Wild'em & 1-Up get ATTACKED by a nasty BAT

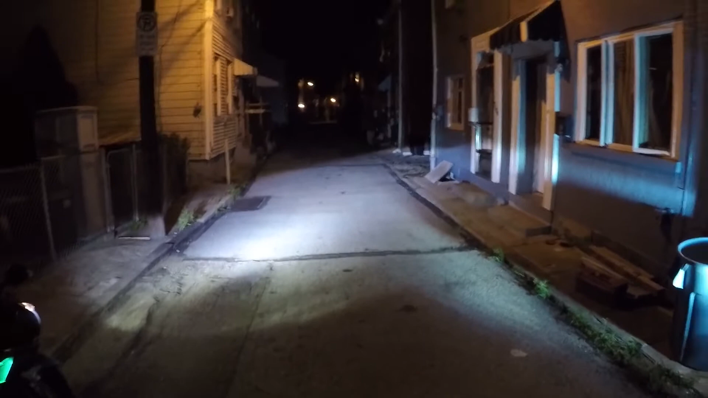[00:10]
oh hell no hell no this thing was crawling up the wall looking creepy as shit and now it's just stuck right there we go to the back oh my god I'm gonna shut my face mask I don't want them coming in my helmet look at that thing look like a little mouse with wings and creepy and shit I'm getting the fuck away from that thing
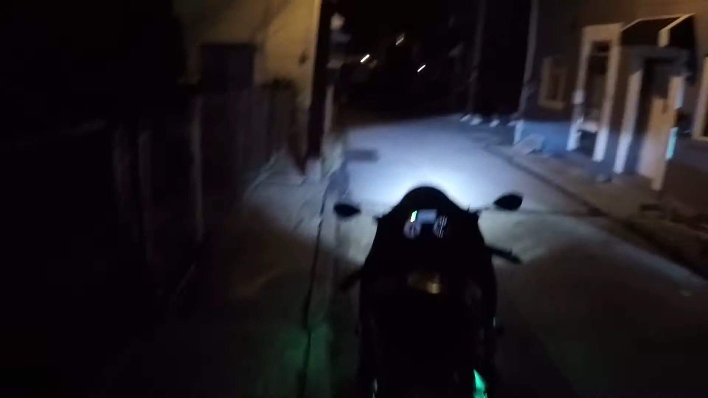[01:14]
where's it at oh let me hit it with the hat band
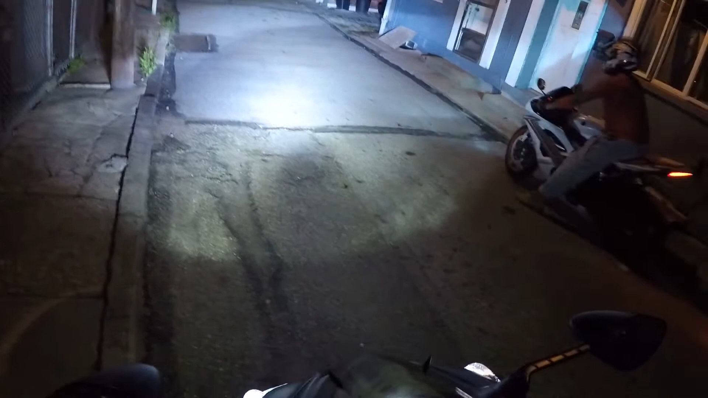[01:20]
oh that's right in the middle right in the middle right by that oil spot we're gonna have to blow past his body see here maybe we can scare it alright I'm carving my mask because I don't want them coming in my helmet